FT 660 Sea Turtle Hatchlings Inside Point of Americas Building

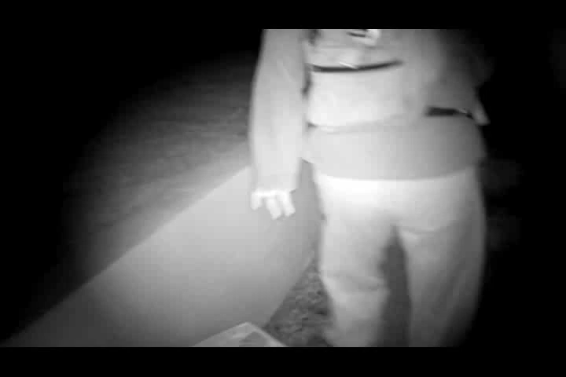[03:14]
There's another one right there. There you go.
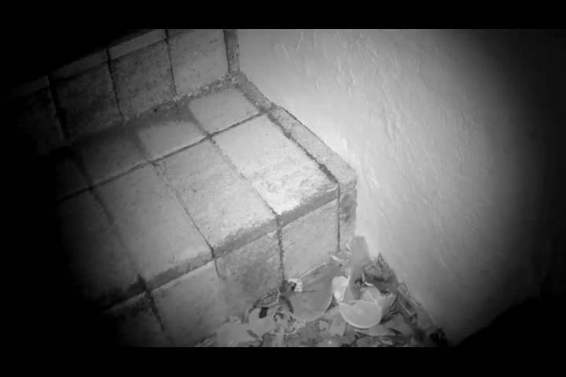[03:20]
This little guy's gone. How far do you think from the nest? This is a quarter mile.
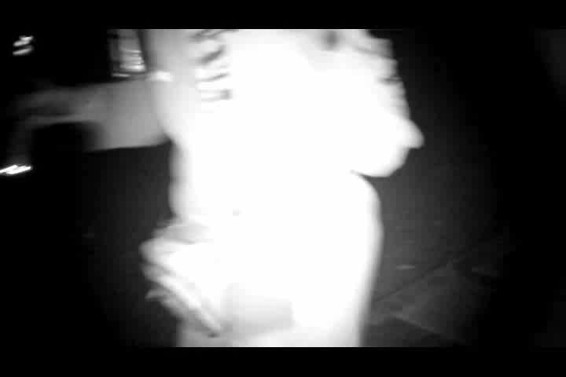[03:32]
I was following a yellow-crowned night heron to find these guys.
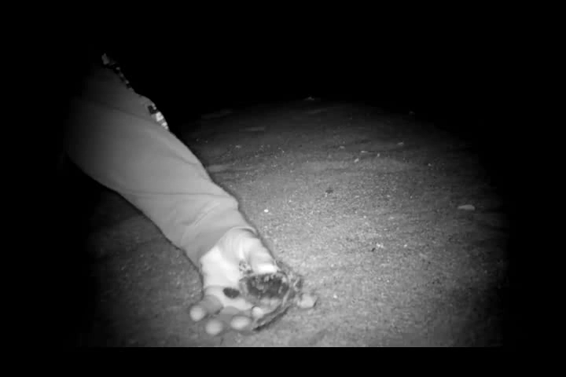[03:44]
So this is a dead hatchling in front of, uh, four lanes. Probably not from tonight. Maybe from last night.
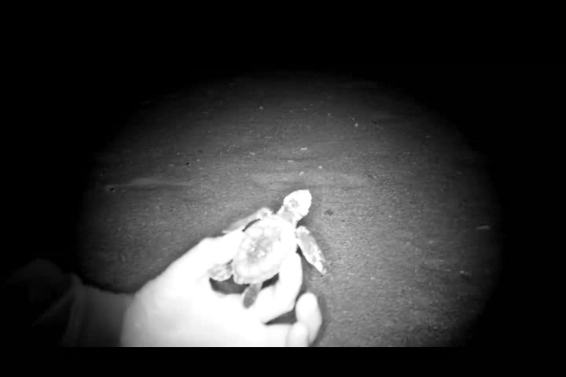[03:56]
What they do is they come back to the light source. And when they get to the middle, they lose their light source.
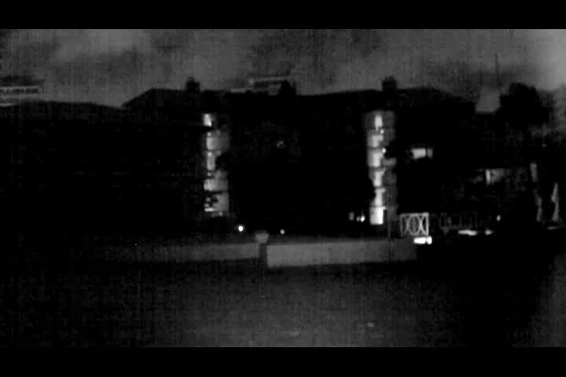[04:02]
And so they start going east again. And by that time they've gone a quarter of a mile. And they're completely exhausted. And they just stop. And they stop.